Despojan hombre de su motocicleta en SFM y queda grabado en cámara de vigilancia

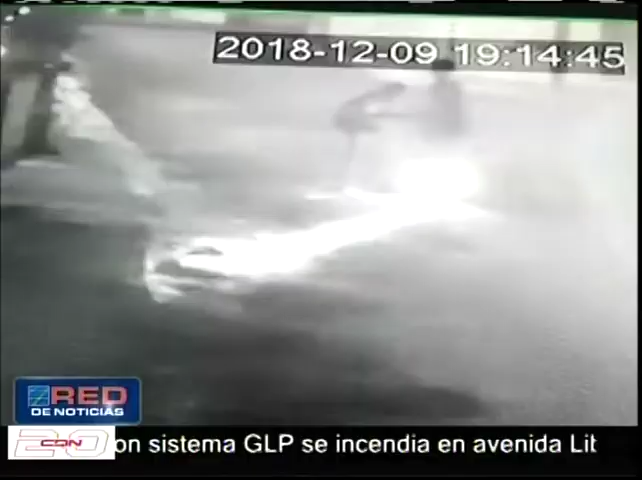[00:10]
En el video que llegó a esta redacción se puede observar como uno de dos hombres despojan a punta de pistola a un hombre de una motocicleta. Miren ustedes, durante el asalto el antisocial armado propina una bofetada
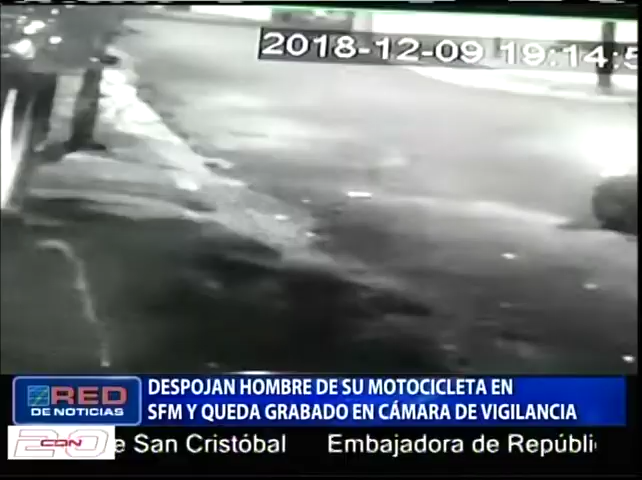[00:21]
a su víctima y posteriormente huye.